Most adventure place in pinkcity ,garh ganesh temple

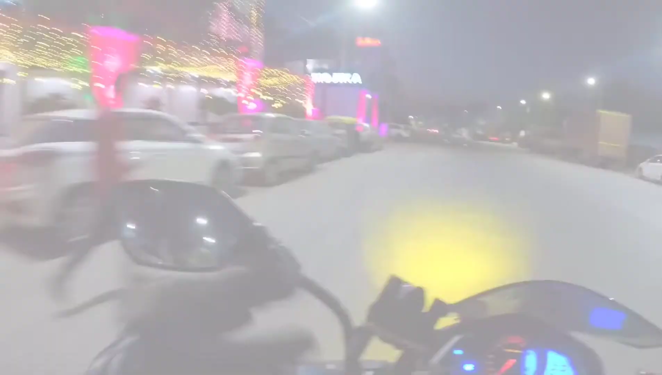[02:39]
आ चुके हैं अपन चांदपोल की, ये जो चार दरवाजे है वहाँ आ चुके हैं।